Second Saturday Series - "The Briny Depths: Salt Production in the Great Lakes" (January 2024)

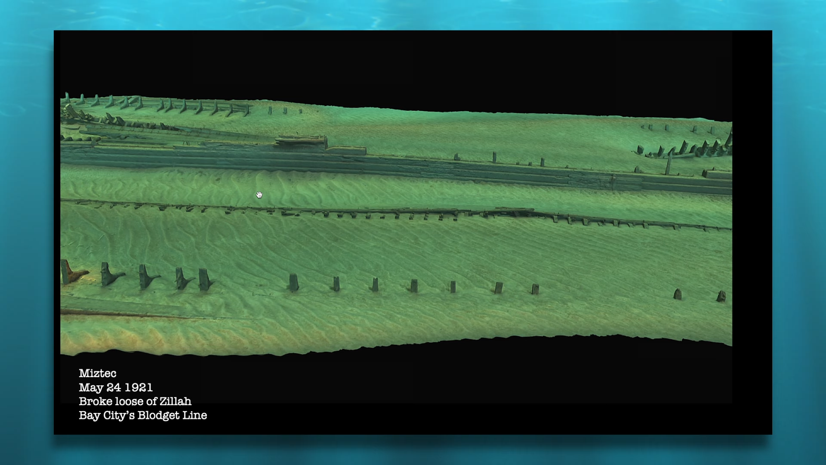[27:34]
fleet here in bay city and this this picture when you dive the miz tech it's so shallow and broken up it's not really interesting so what divers are doing now is they're going down and taking thousands of photographs and then they're stitching them together into a 3d model so we can actually surf around this wreck
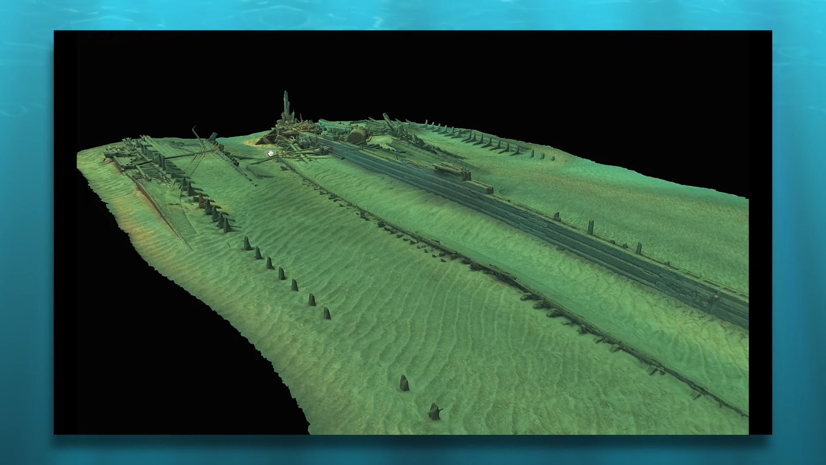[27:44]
zoom around okay oh i want to see the stern a little bit more and
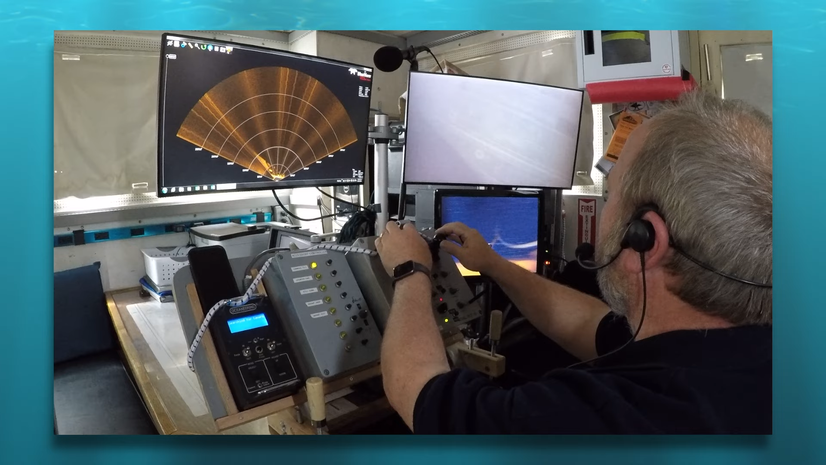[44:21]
just part of the ship so we don't run the robot into something visibility is pretty good we automatically know we're on the stern you see it coming up where the rudder is coming down what would be great is if she isn't buried like the hurington we just found is buried up past the propeller we couldn't see it this one has a little bit harder bottom as we come down he's flying it by joystick daryl's an incredible pilot they won't let me fly the robot anyways which is probably smart it's about five hundred and seventy thousand dollars so
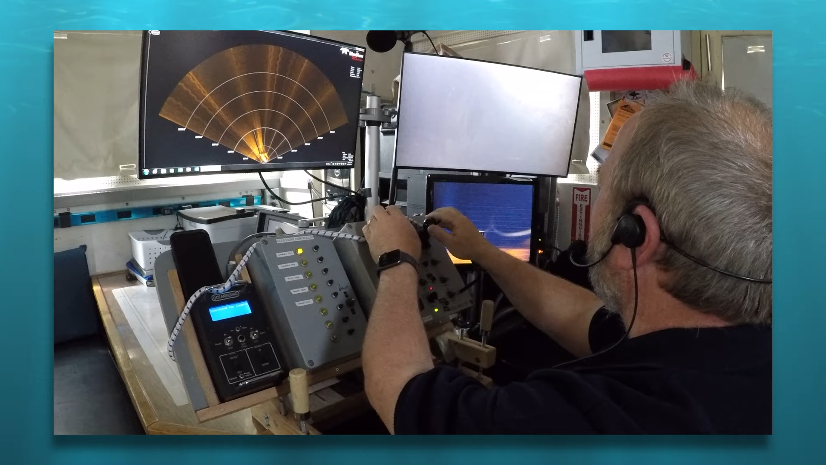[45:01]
he comes down and look at as we go forward or back towards the aft our hope was to find a name here we got lucky and we found the base city built um atlanta and it had the name and gold inlay print on it when we found the curtis for national geographic when they were on board it said um marvin on the barge we found instantly
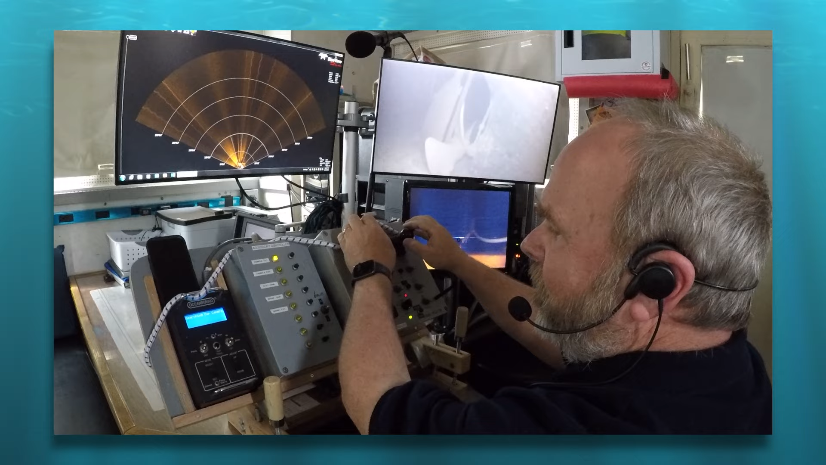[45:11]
know what it is but here look at that got a nice old propeller it's partly buried into the sand we can look to for damage or on the bottom because
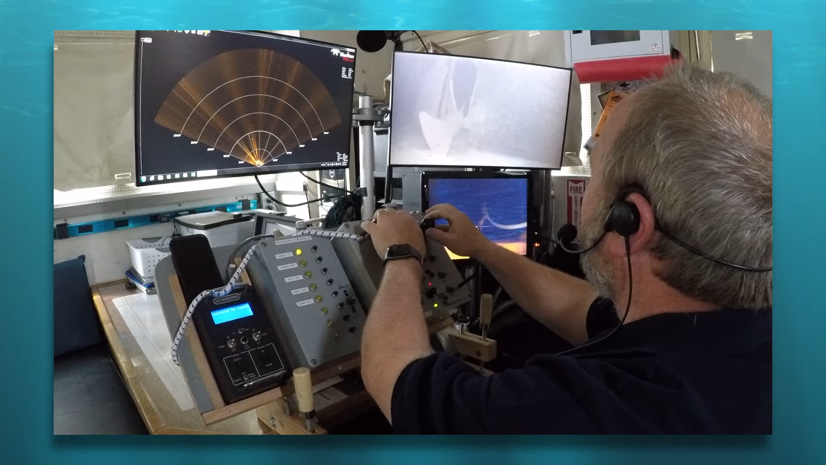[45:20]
we're seeing the majority of it looking for ice to see if it pinched it because it might have been an ice sinking but this looks like storm damage as we're going along and looking at the different pieces
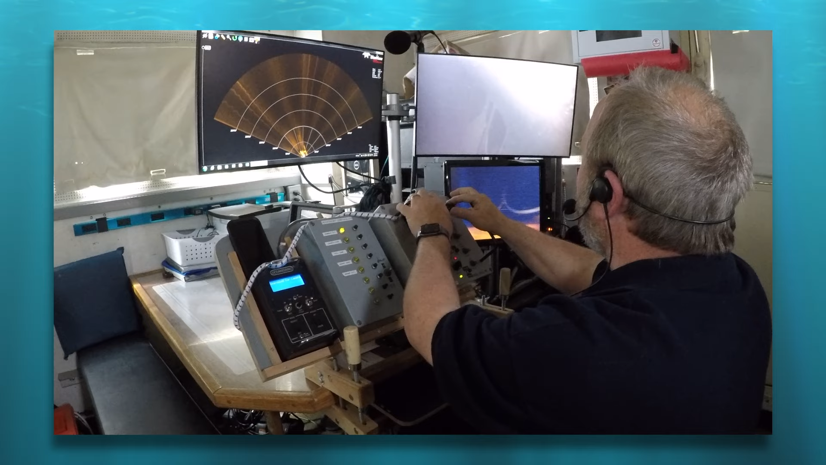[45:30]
this is um they want to relate in fact pretend like you didn't hear adela shores because the museum really wants to release this in may so act really surprised when you see